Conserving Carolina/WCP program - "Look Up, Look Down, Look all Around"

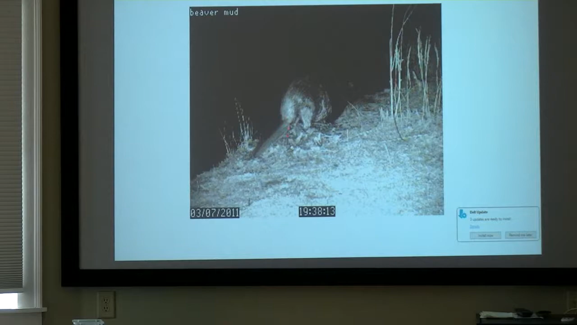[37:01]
And so he gave me some. He says, go put it on the mound and just put it, you know, put a stick so you know where it was. That, and bam, got this guy.
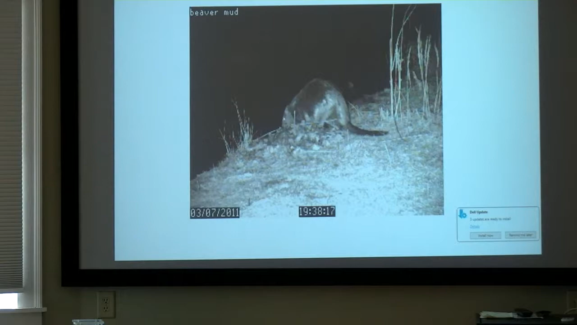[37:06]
So this you can see that beaver checking out, coming right up and checking out the scent that is different from it. It's just checking that out, and it walks over it, may not in this short one, walks over it,
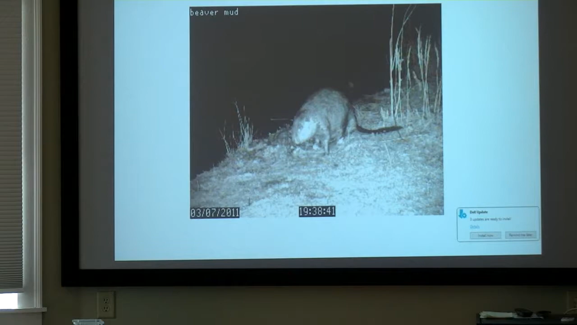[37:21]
and it might be marking it again for itself or whatever. So anyway, that was kind of fun. Okay, now let's go on to the next animal.